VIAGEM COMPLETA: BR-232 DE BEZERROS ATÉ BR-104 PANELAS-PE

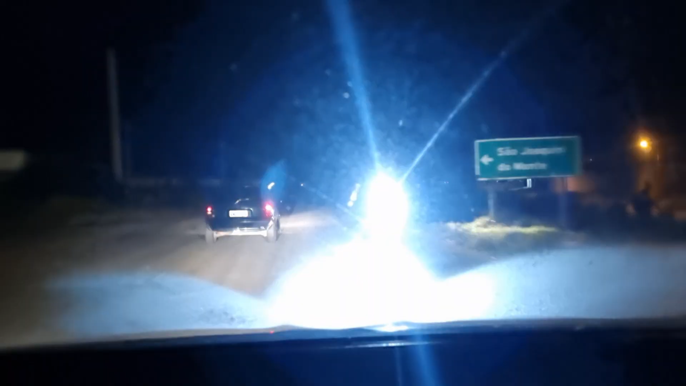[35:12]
A entrada é bem aqui, para Palmares, à esquerda.
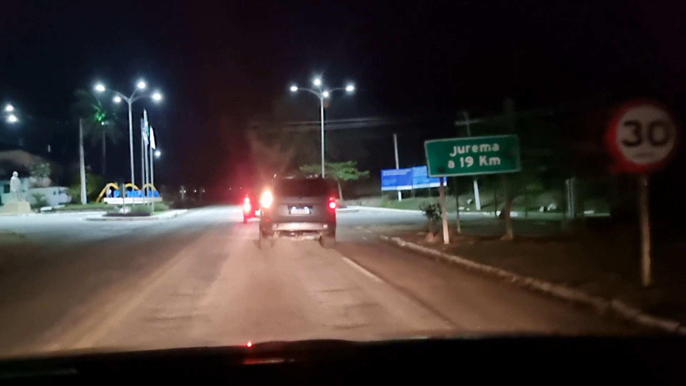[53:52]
Jurema, Cruzes, pega aqui à direita e vai pegar a estrada ruim, cheia de buraco. E aqui a gente vai cruzar a BR,
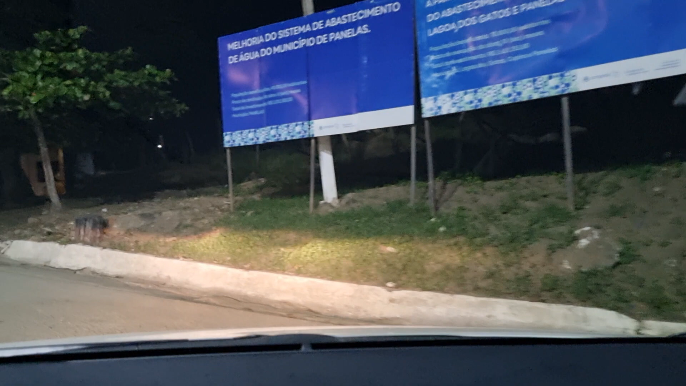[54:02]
chegando na cidade de Panelas às 19 horas
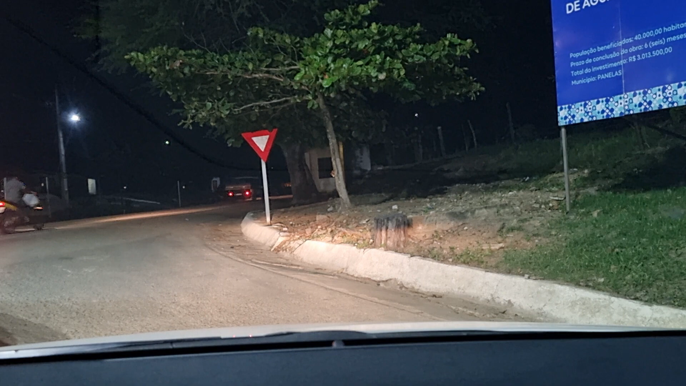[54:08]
e 9 minutos.
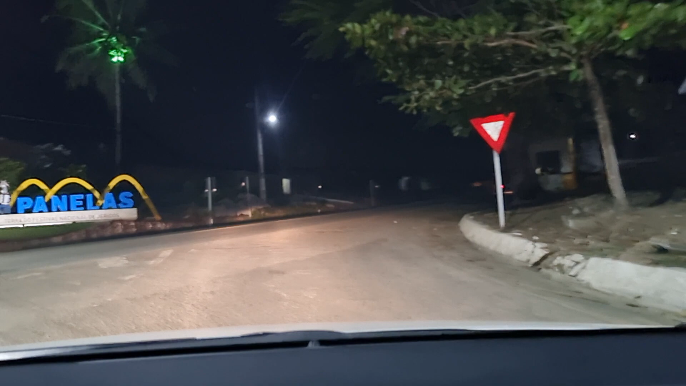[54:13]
Aqui tem que ter bastante cuidado antes de cruzar a BR,
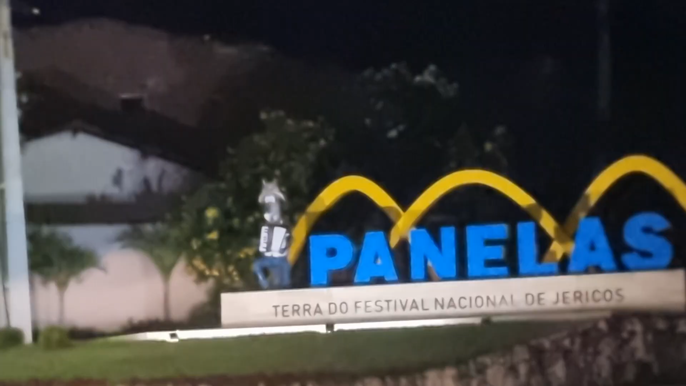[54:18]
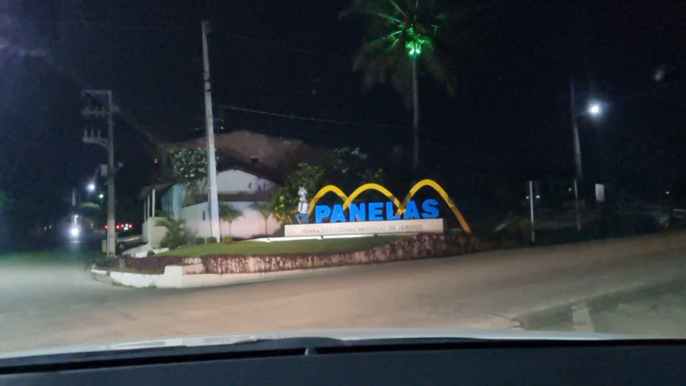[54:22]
porque aqui já teve muitos acidentes aqui.
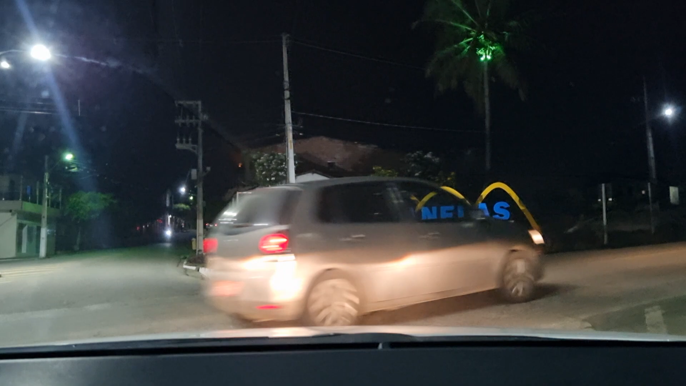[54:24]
Tem dois quebra-mola, um ali à direita, outro à esquerda, mesmo assim não deixa de ser perigoso.
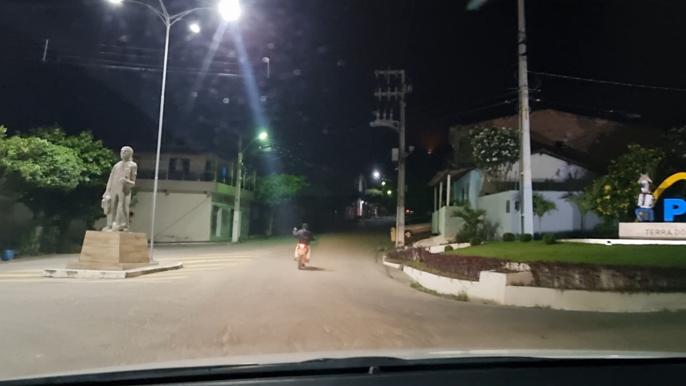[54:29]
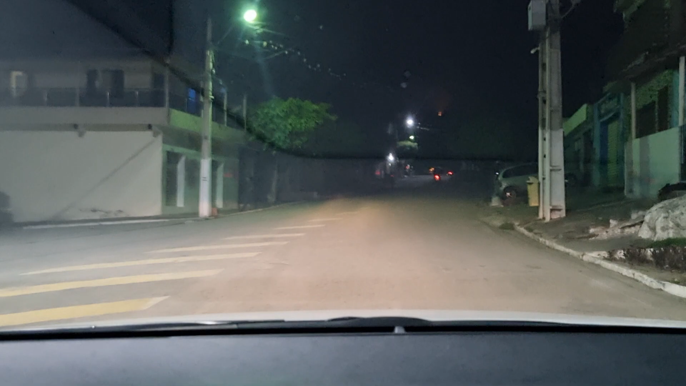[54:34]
Lá na frente ali tem uma serra,
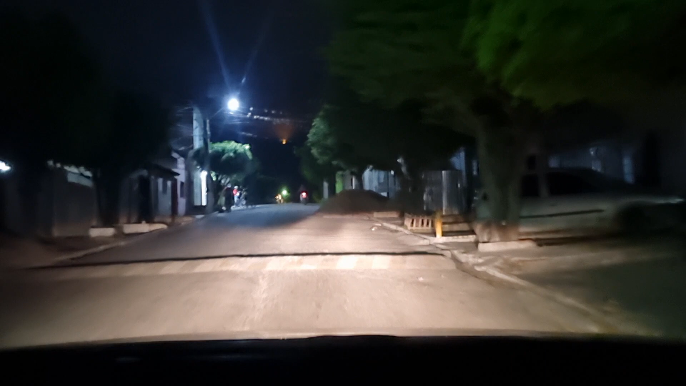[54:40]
tem um mirante, um cruzeiro ali, aqui de Panelas. Tem uma cruz lá e tem uma vista muito bonita.